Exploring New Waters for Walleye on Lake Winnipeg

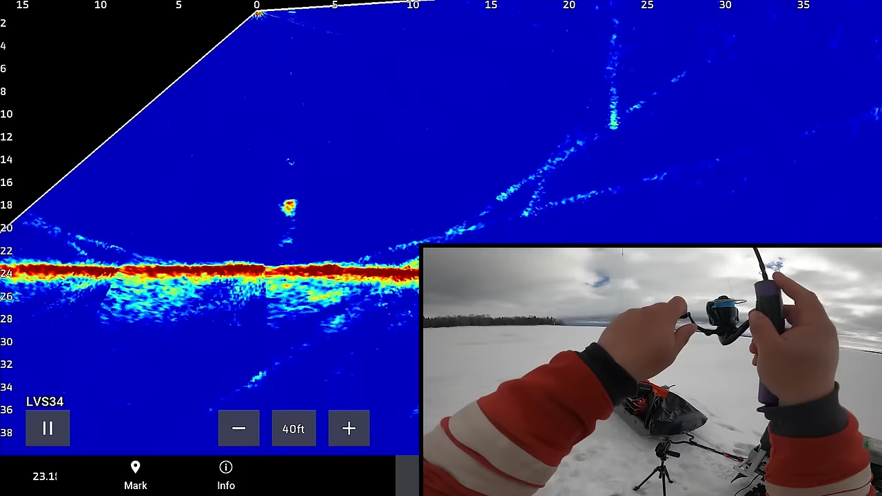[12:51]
Okay. The fish just must have known that I was going to have some lunch. Oh, another one down there too with this one. Some fish are showing up. Maybe I'll get a midday bite and I'll be sticking around after all.
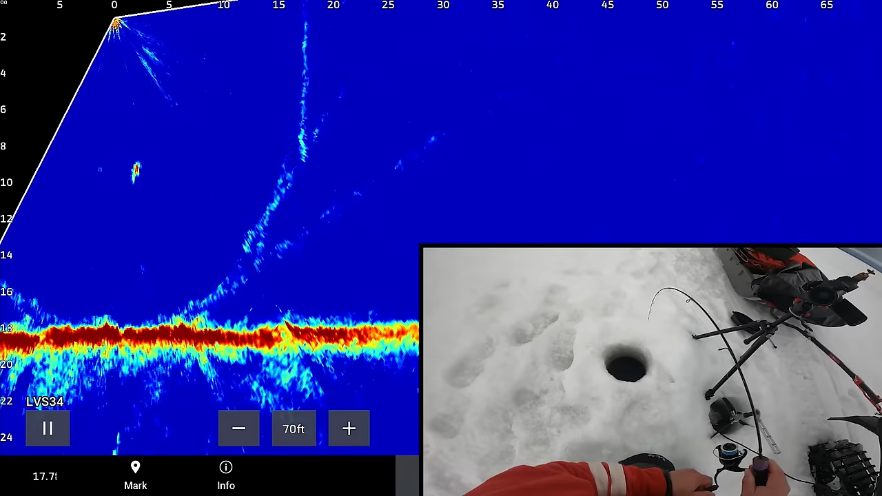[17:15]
Well, the Soggers are aggressive in this spot. Sogger. No, that's a little greenback.
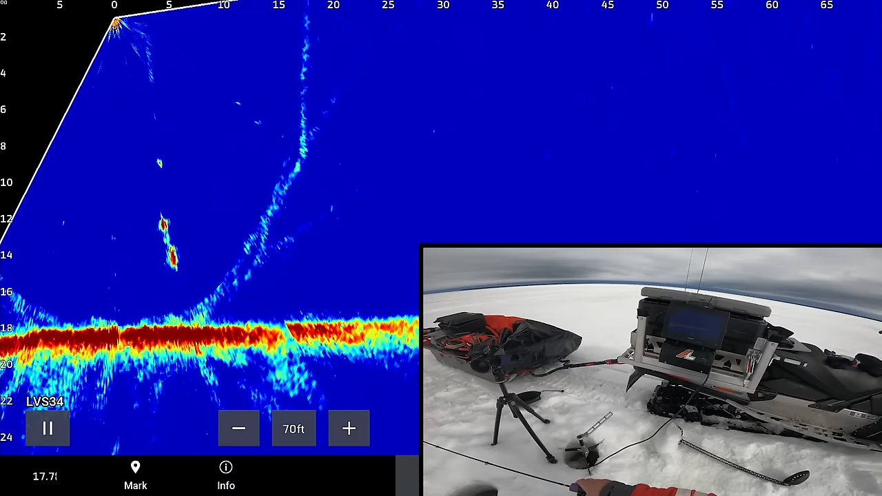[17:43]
Aggressive. Sogger? I think it's Sogger.
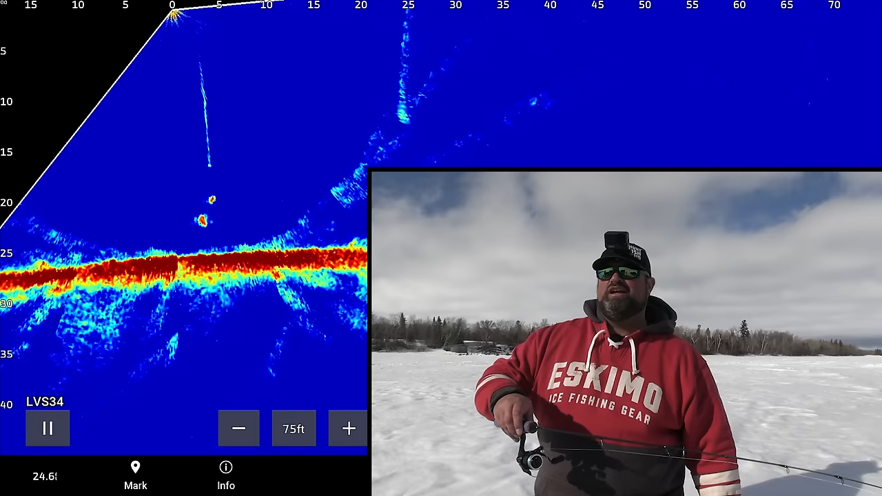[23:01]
Biggest, that first one was probably like 23, 24 inches. And, and some smaller ones, but I'm probably over a dozen fish. Oh, little. There's like small, some of these small ones just like shoot straight up, either little saugers or little walleyes, but just like right here, it's windy. And then boom. I don't even, I don't even try that hard to catch these ones to be honest.
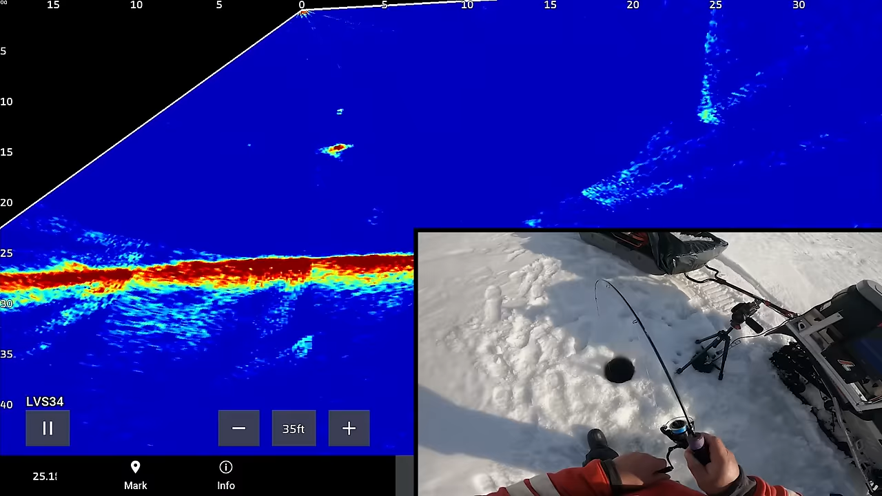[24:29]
Little guy. Is it a sauger or a walleye though? I kind of want to see.
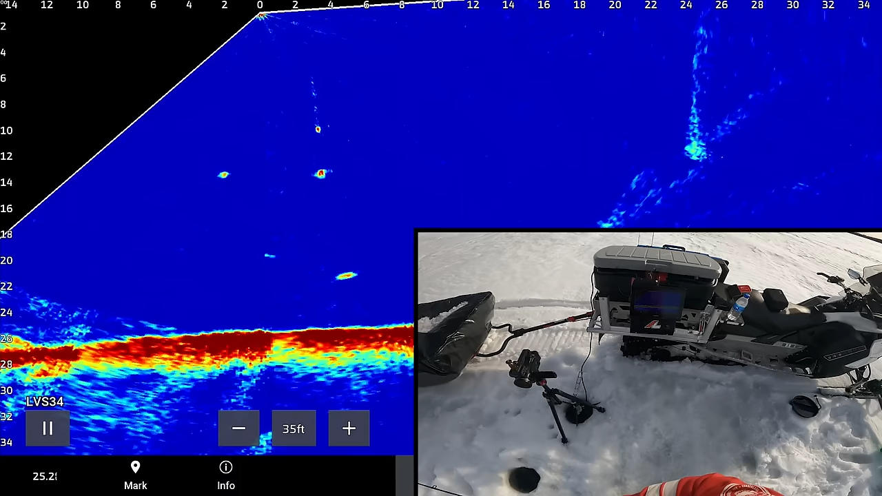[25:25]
Oh, it's on the bottom there. There's a sauger. There might be a walleye here too, maybe. Not this one. I want that one. This one. Ah, they're both pretty small.
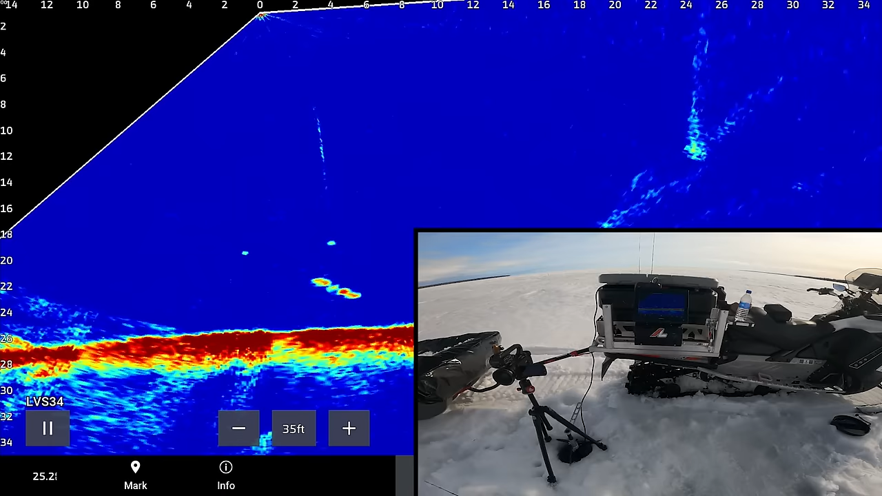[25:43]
So bottom one's definitely bigger than the first one though,
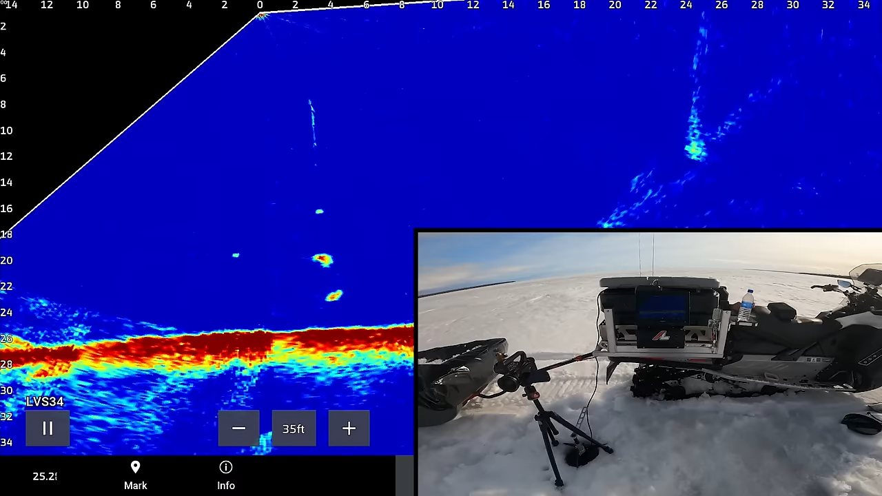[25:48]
but it's not much bigger. It's not much bigger than the other one.